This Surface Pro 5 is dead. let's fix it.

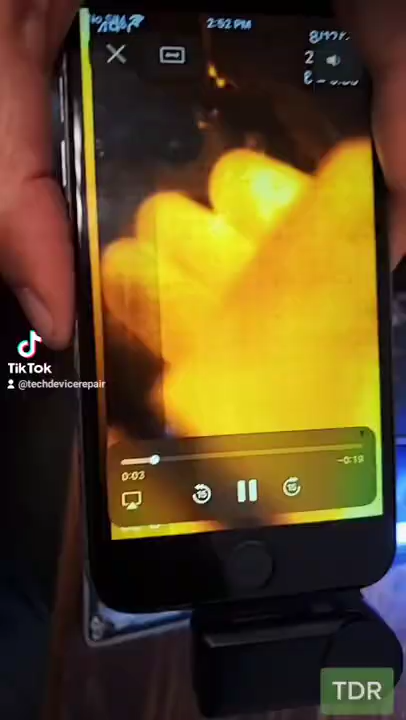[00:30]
And here it is when we connect the power right there.
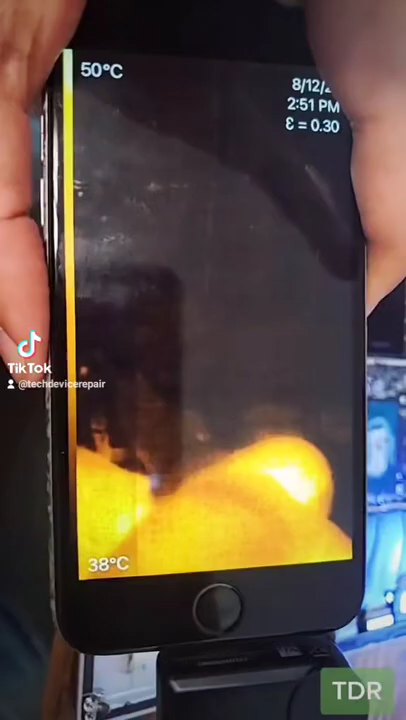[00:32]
On screen: scale top 50°C, scale bottom 38°C
Boom, we get a heat spot, right there.